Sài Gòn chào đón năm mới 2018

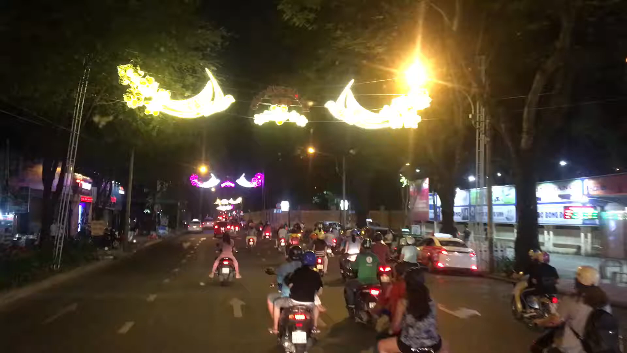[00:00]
Xin chào quý vị, Thị Nguyễn đang cùng quý vị sẽ dạo quanh một vòng các đường phố quanh khu vực trung tâm quận nhất và chỉ một vài đường thôi vì ngày hôm nay rất là kẹt xe.
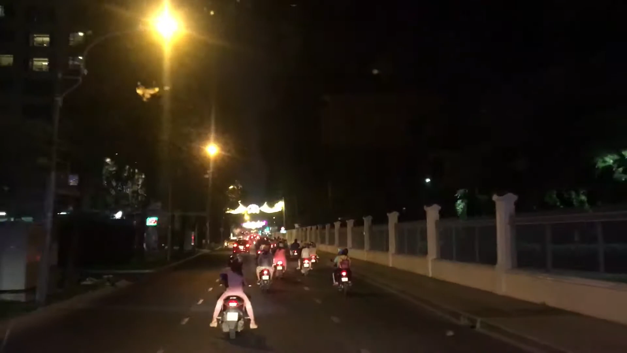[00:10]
Đây là ngày đầu tiên của năm mới 2018,
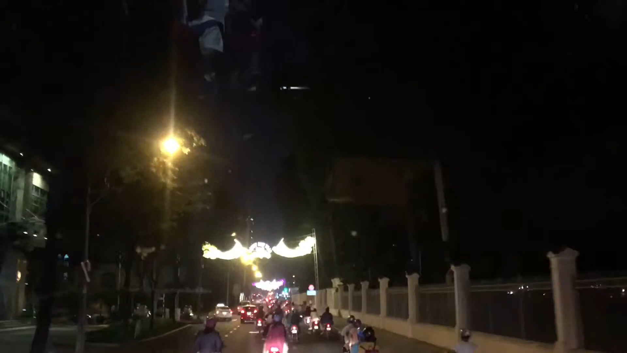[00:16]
những vị thấy đường phố của Sài Gòn đang được trang hoàng rất nhiều bởi những ánh đèn và người dân thì đang đổ ra phố để tham quan cũng như chụp ảnh, ghi lại những hình ảnh qua năm đầu tiên, những ngày đầu tiên của năm 2018.
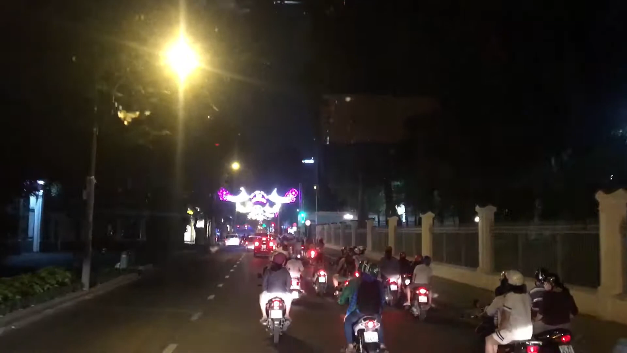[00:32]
Đây là một trong những con phố chính cắt ngang qua thành phố và quý vị đang thấy quý vị đang đi một cạnh của Vinh Đập Lập, đây là con phố Nguyễn Thị Minh Khai.
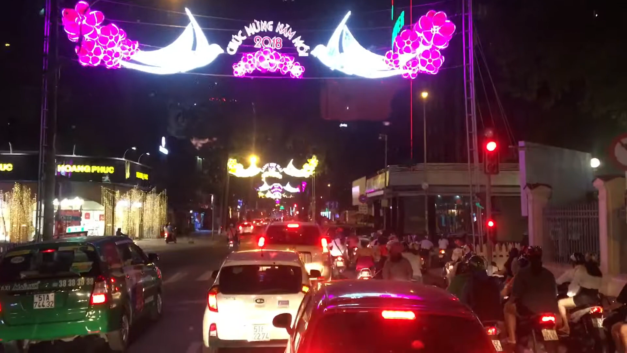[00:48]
Và bây giờ thì quý vị đang đến với phố Nam Kỳ Khởi Nghĩa, quý vị thấy đường phố Sáng Choang, đây là một trong những con phố mà có thể nói là khá đặc biệt vì nó sẽ dẫn xuống bến Bích Đặng,
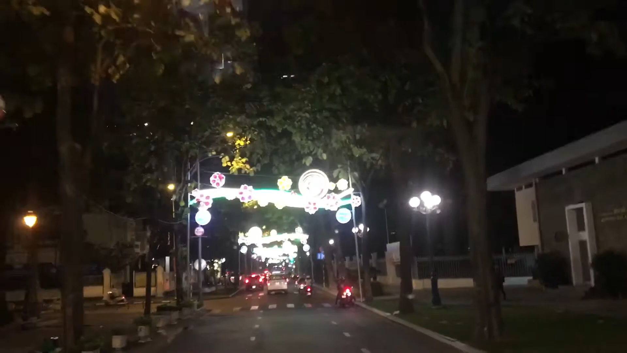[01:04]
nên là người dân cũng sẽ đi từ con phố này để đổ ra trung tâm rất nhiều. Còn đây là công xã Paris,
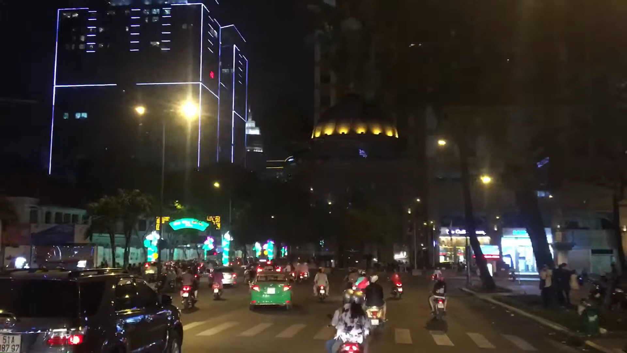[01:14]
quý vị đang thấy tòa nhà Vinh Hôm Sáng Đàn và những người dân đang đổ theo
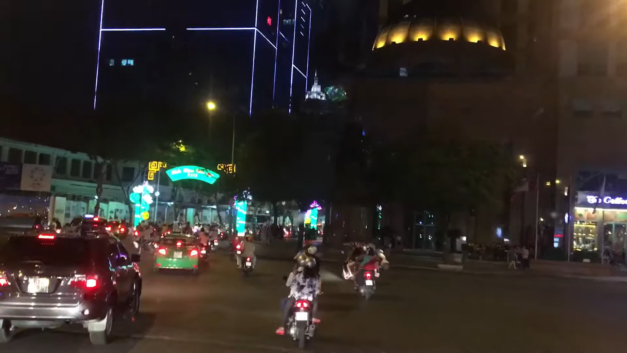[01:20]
con đường công xã Paris này đến với đường Đồng Khởi để đến được với trung tâm đó là phố Bạch Đặng hoặc là sẽ đến với nhà hát lớn hoặc phố Đi Bộ. Xin chào quý vị, Thịnh Nguyễn sẽ gặp lại quý vị trong những clip tiếp theo nha.